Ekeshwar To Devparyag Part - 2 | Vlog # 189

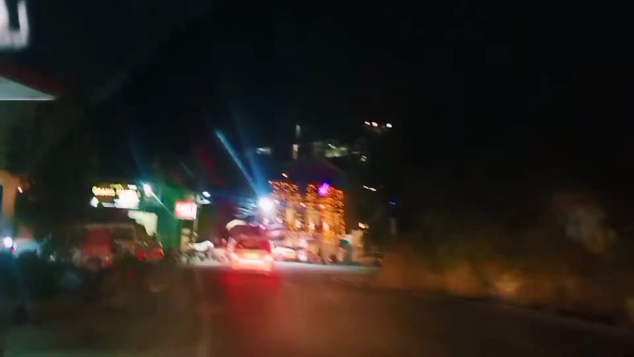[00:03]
जिप्सी के ऊपर जो राफ्टिंग की बोट है वो देखो हो है।
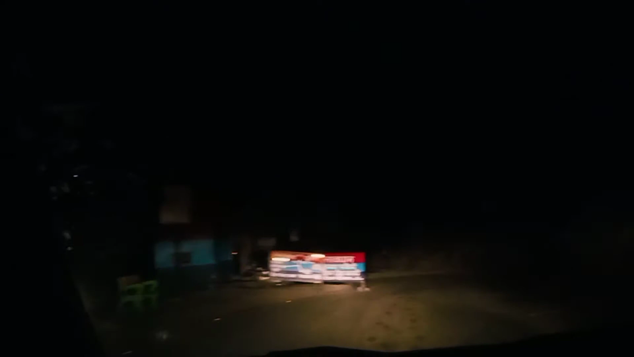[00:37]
अच्छा ये यूटर्न है मुझे लगा ये यूटर्न था।
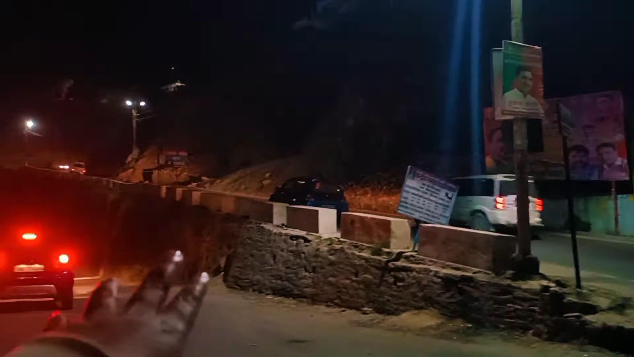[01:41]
आगे साजी निकल चुके हैं, अब हमने इस रास्ते पे जाना है। और ये रास्ता बहुत चौड़ा है, तो अभी तो संकरे रास्ते से आ रहे थे और ये बढ़िया रास्ता है अभी। और यहाँ तो जब ट्रेन आएगी तो कितना अच्छा रहेगा रायगढ़ है।
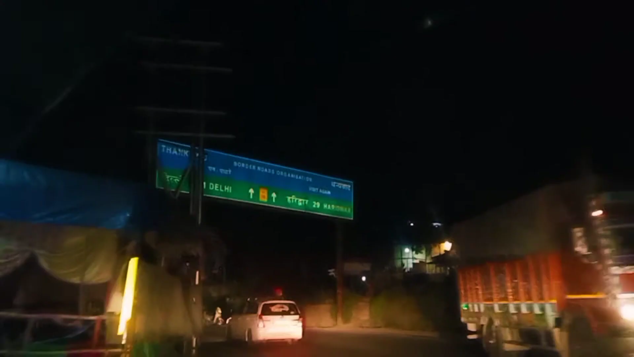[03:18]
जिप्सी के ऊपर जो राफ्टिंग की बोट है वो देखो।
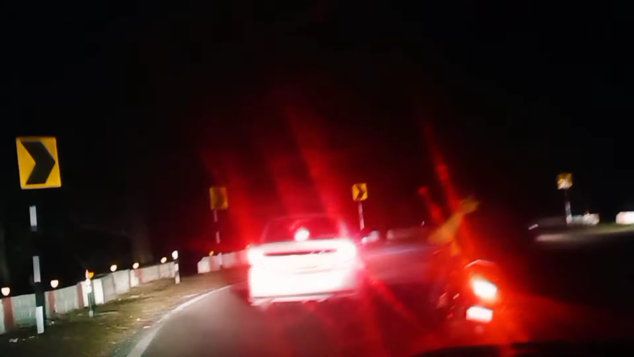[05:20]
तो इस जगह का नाम सात मोड़ है और यहाँ पे हाथी थोड़ा ज्यादा, हाथी कॉरिडोर है हाथी। और यहाँ पे देखो रिफ्लेक्टर भी कम कर रखे हैं, ज्यादा नहीं है, उस रास्ते पे बहुत थे रिफ्लेक्टर।
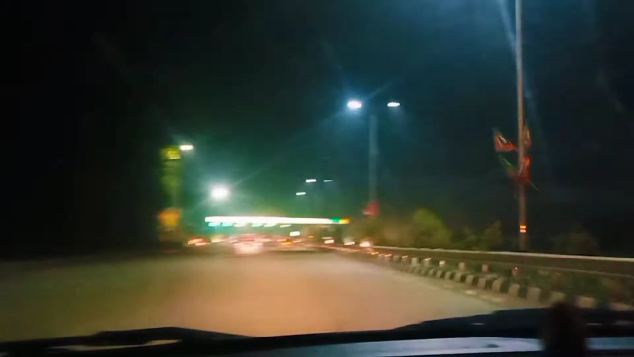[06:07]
तो ये आज हम आए ऋषिकेश वाले रास्ते और अब घूम फिर के हम पहुंच चुके हैं वापस टोल पे,
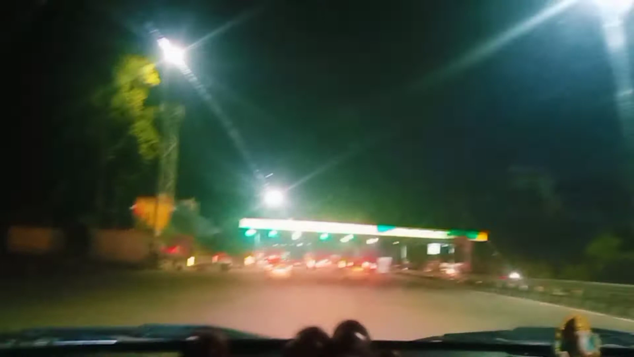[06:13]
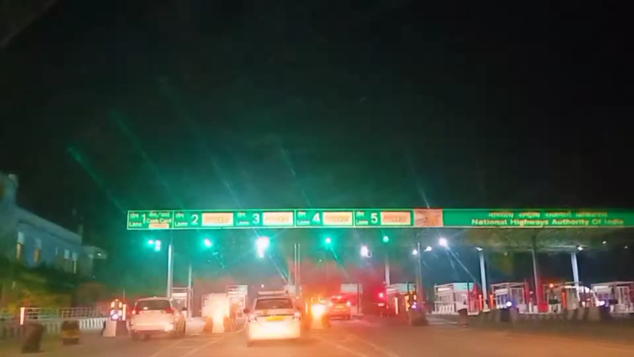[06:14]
फास्ट टैग है यहाँ पे और जो हमारे पास है। तो भैया का घर आ गया, गूगल भाई साहब का।